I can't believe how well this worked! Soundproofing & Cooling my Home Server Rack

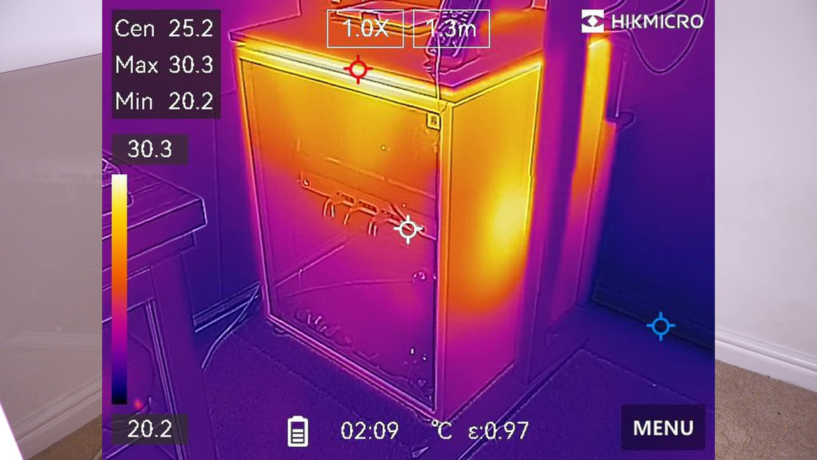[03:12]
On screen: spot 25.2°C, max 30.3°C, min 20.2°C
These were taken with the rack fan turned off and all the heat was being dissipated through the sides of the rack and you can see the top of the rack gets quite hot where it'll be radiating out heat. The sides are quite hot radiating out heat and you can even see a particularly hot spot on the right hand side which is where the air exhaust on the switch is.
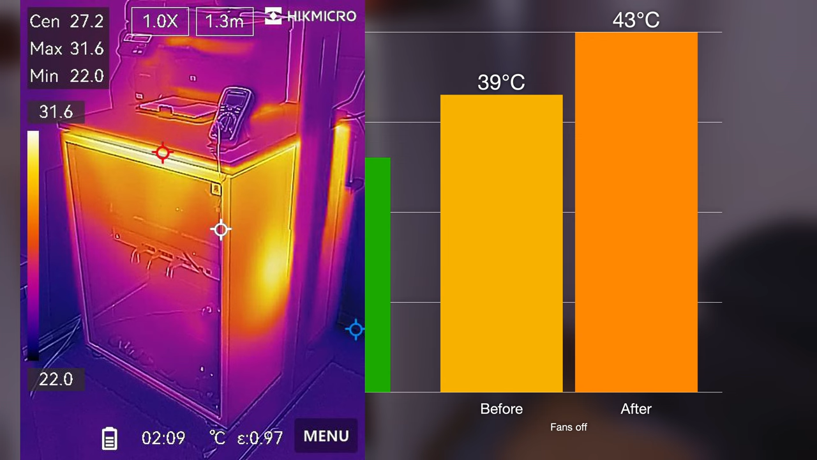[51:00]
On screen: spot 27.2°C, max 31.6°C, min 22.0°C, scale top 31.6°C, scale bottom 22.0°C
and then also pulled up a new thermal image I took after putting the sound insulation in, you can clearly see that the sides of the rack with the sound installation don't have nearly as much heat leaking out of them. So it's definitely very important to have the cooling system.
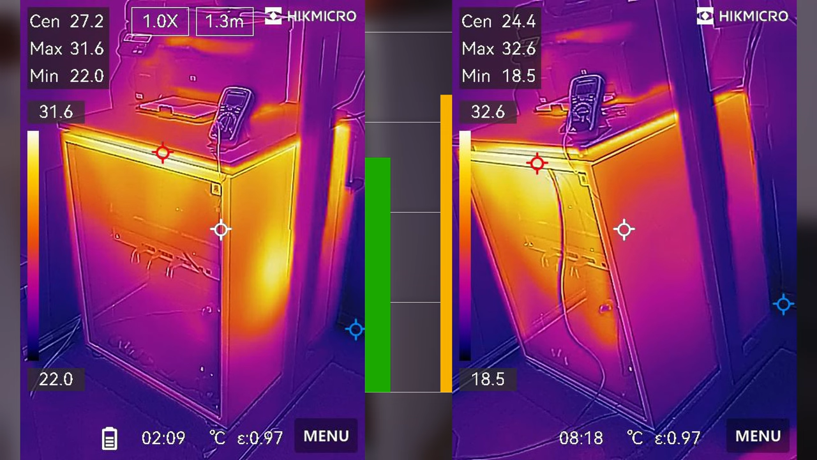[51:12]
Additionally, that was only with the new fans at level 1.